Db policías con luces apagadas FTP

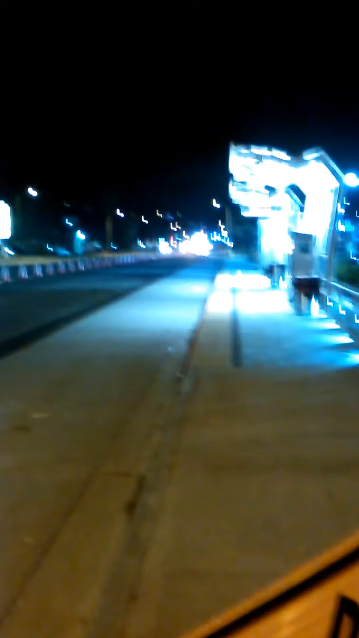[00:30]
en moto también esperando so nada más para que tengan cuidado aquí ya viene un policía a ver a cuál va a parar no lleva sus luces prendidas